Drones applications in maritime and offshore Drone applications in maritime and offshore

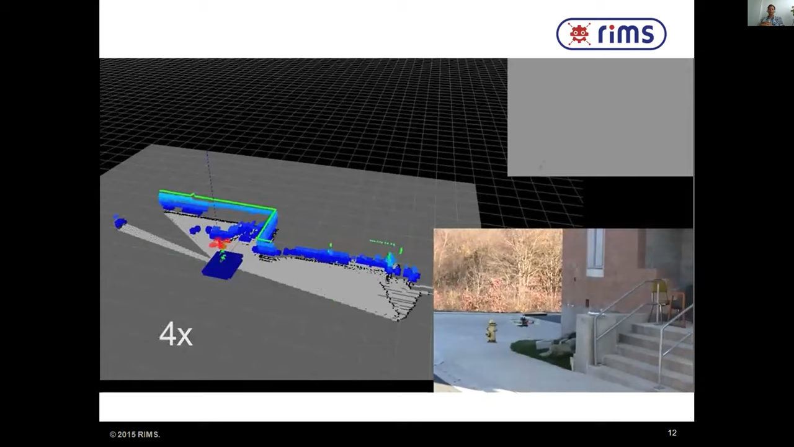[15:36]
Um, in the left, off on the right, you see the drone in the bottom.
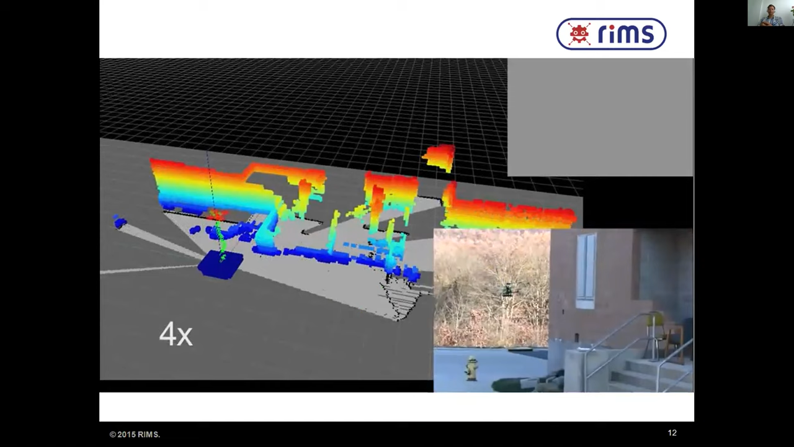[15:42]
There is no pilot involved anymore. Um, and on the top, you see what the camera is seeing at that case.
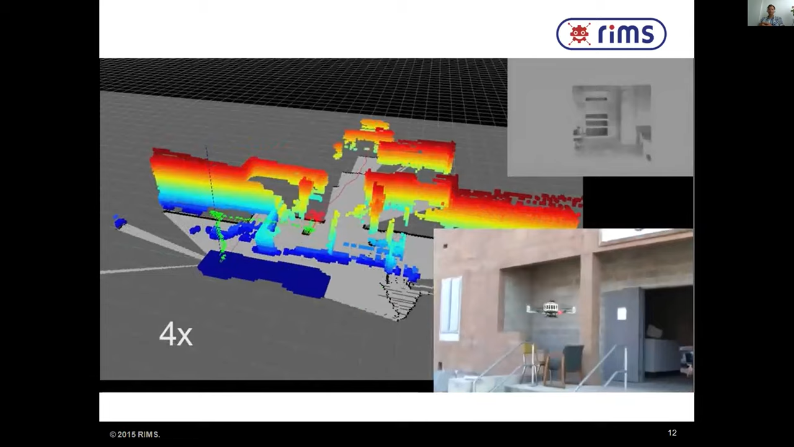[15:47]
And, um, um, in, let's say, the colored area,
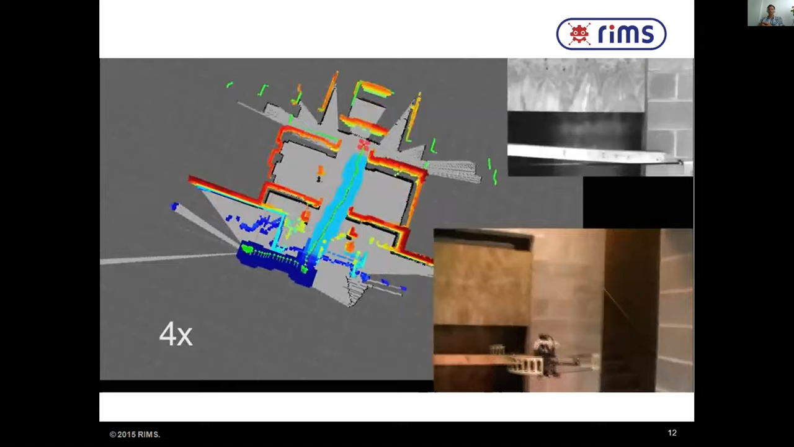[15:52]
the drone is, uh, is, is finding its own path.
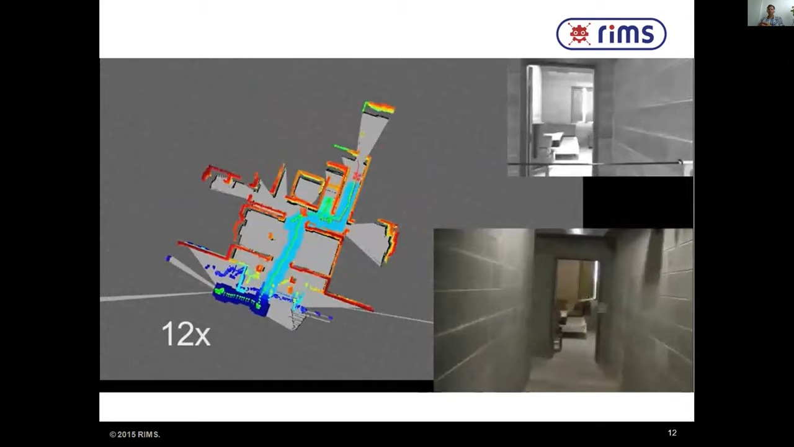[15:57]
So there is no, uh, pilot involved anymore. But in this case, you can also see that there is a relation between the,
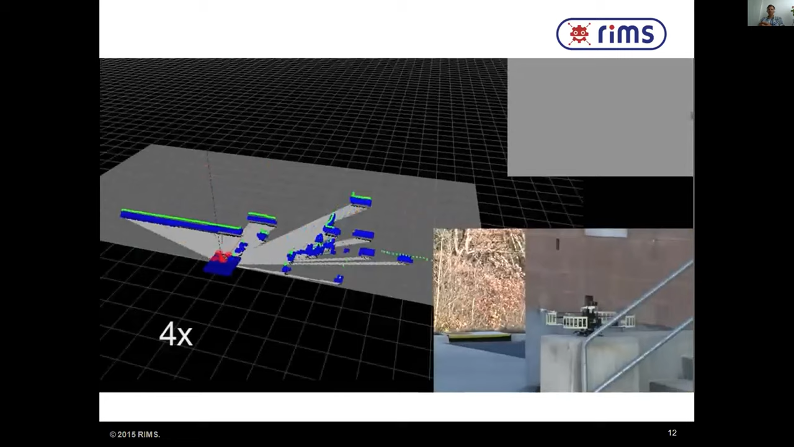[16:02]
uh, position of the drone and the, uh, images and the movie that the drone is making.
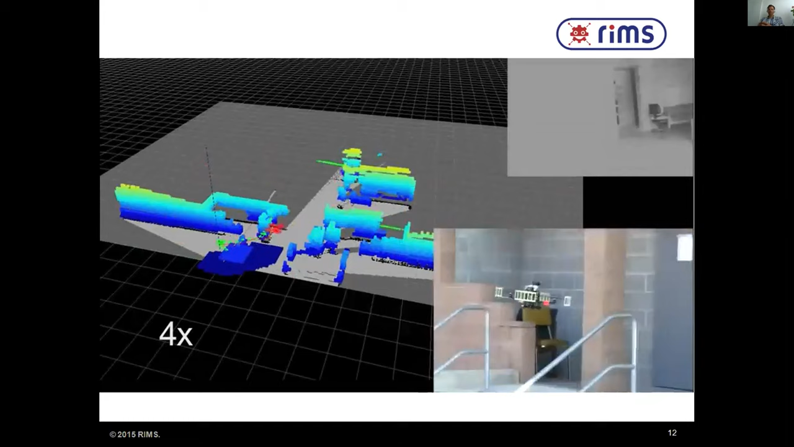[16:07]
And the drone just continues flying until,
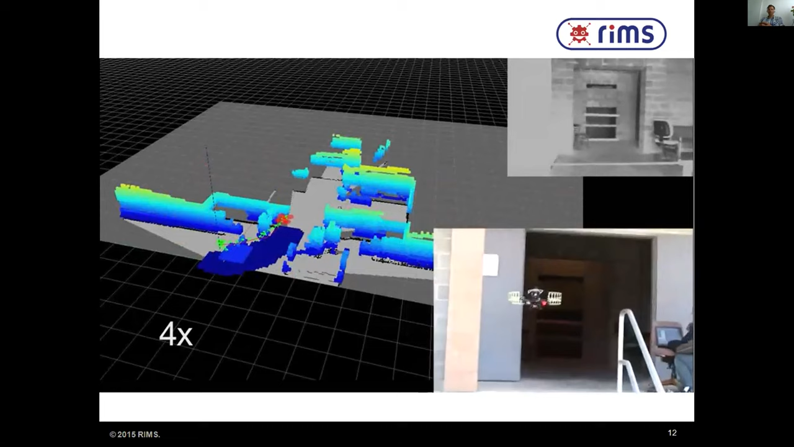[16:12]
uh, it's programmed to come back because the battery is finished or until he has covered,